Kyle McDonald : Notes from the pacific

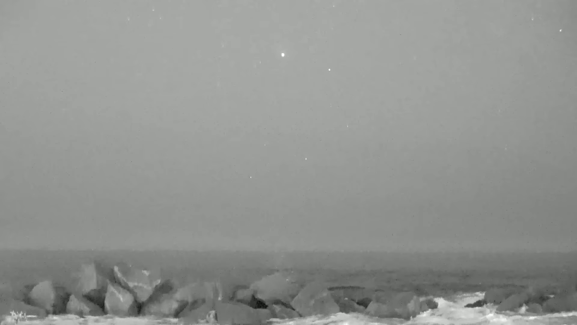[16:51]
We turned it into this, like, ultra-sensitive black and white camera with a f.95 lens, shooting at 400,000 ISO,
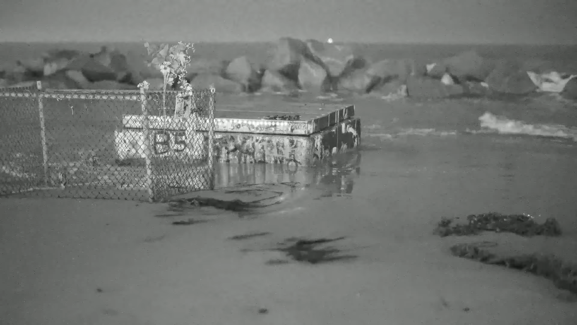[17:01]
25th of a second exposure, 24 frames per second, into this ProRes RAW recorder. Like, all the light we could get, every photon we could, was converted into an electron and turned into a digital pixel.